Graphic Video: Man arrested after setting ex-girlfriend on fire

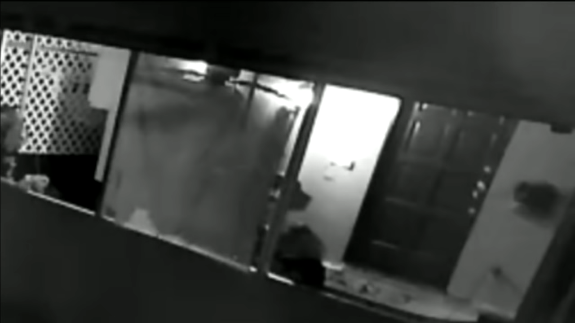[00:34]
Surveillance video from early Monday morning obtained by Local 10 News shows the struggle on this patio as a man appears to pour gasoline on a woman and then,
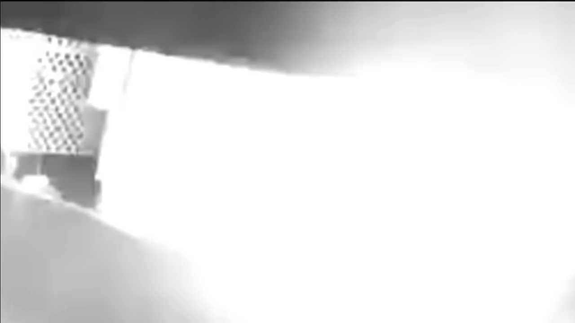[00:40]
using his cigarette, sets her on fire in a burst of flame.
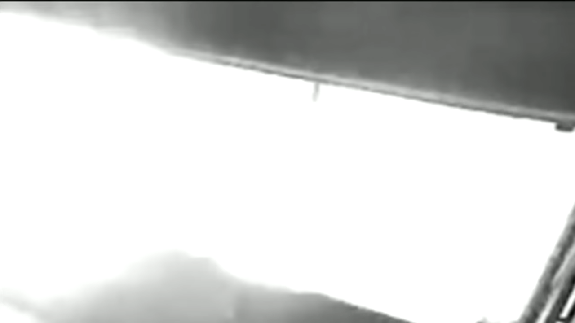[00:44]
Please! Please, be there!
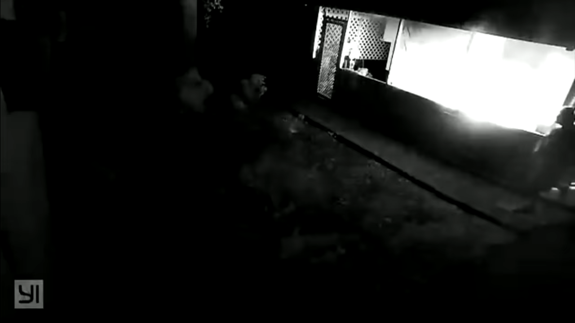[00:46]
In Spanish, he says, die, you dog, and calmly walks away as she burns.
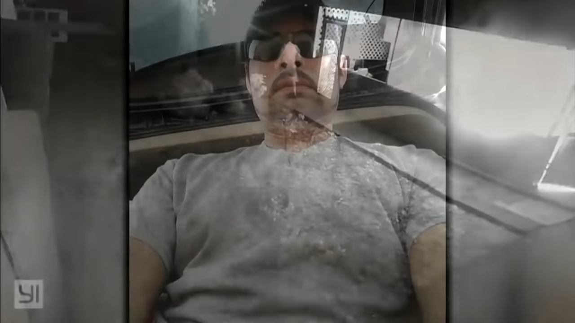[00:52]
Police say he is 40-year-old Noe Jimenez and the woman is his ex-girlfriend.
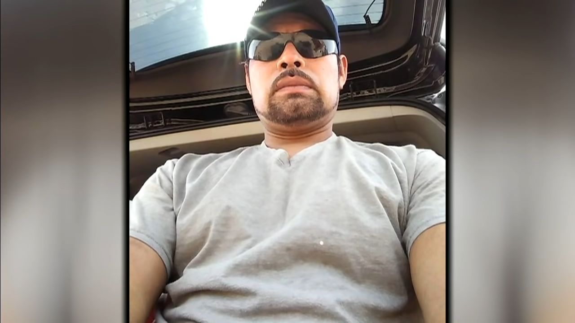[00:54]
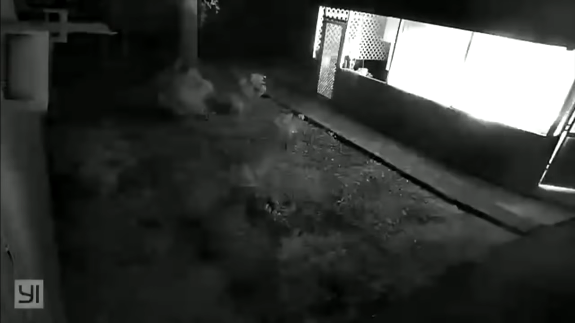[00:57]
We are not using the audio of her screams. The video shows her covered in fire for over six minutes.